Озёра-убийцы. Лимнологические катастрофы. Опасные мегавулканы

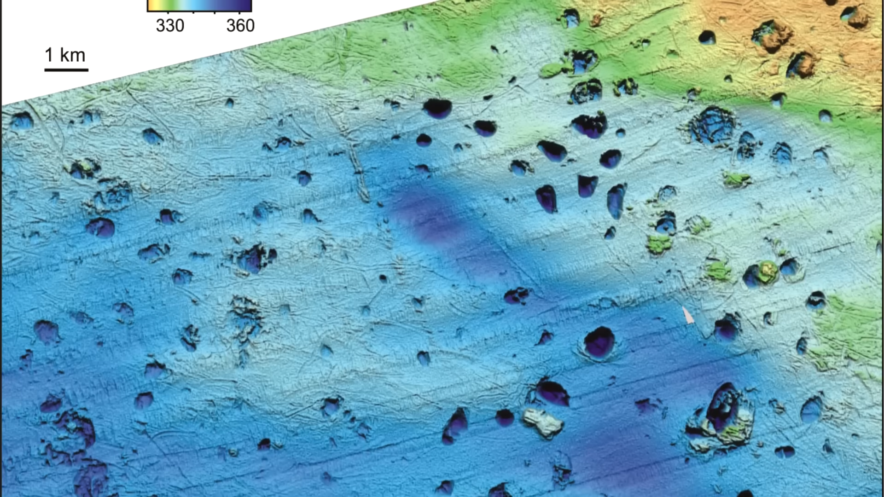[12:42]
Такие воронки на дне морей известны геологам давно. Они их называют «покмарки».
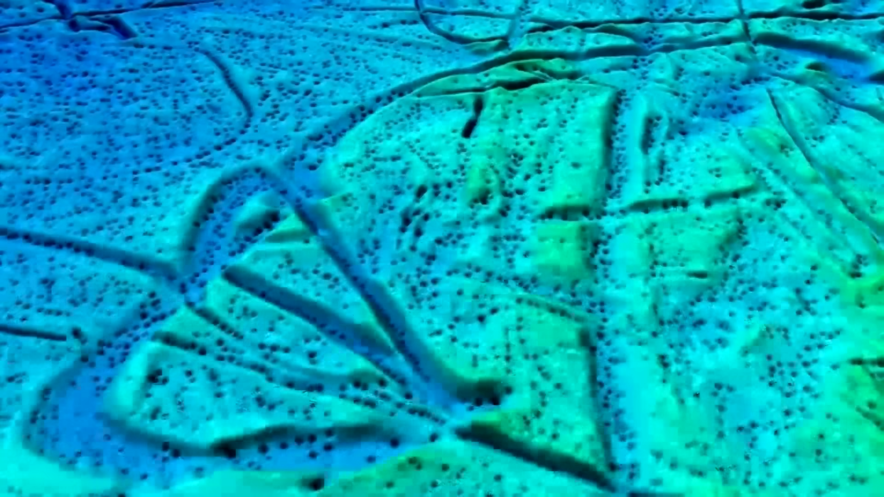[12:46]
Например, вот данные со дна Черного моря. Это газовые трубки, которые разрушили породу дна.
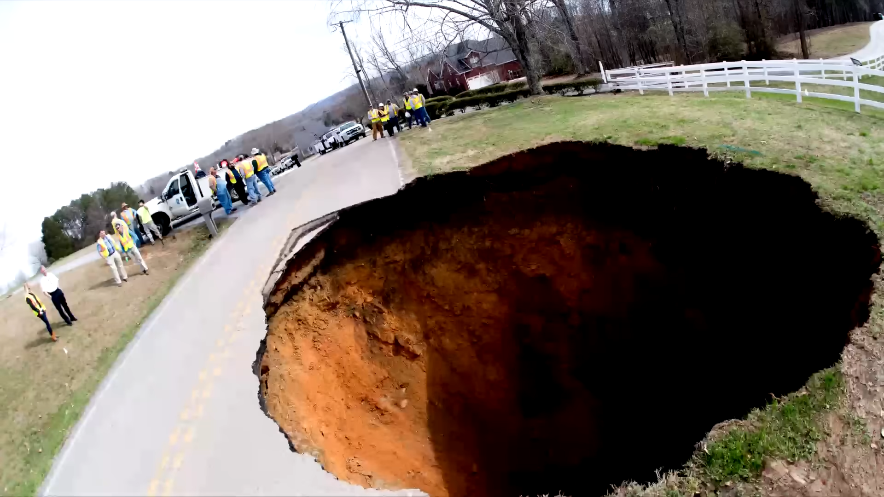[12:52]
На суше это карстовые провалы и не всегда из-за промывания водой. Есть теория, которая говорит о разрушении известняков водородом, выходящих из недр.
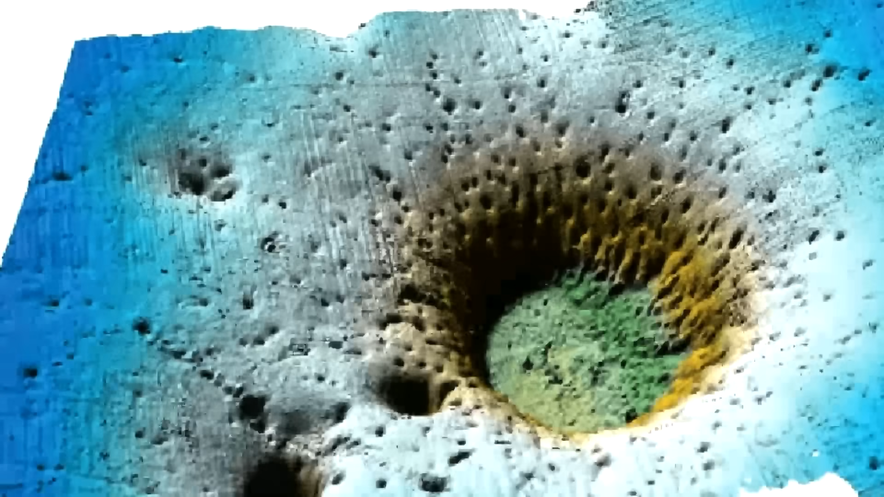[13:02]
Как видно, «покмарки» бывают и водные, с выходом соленой воды. Так откуда же столько соли в этих источниках?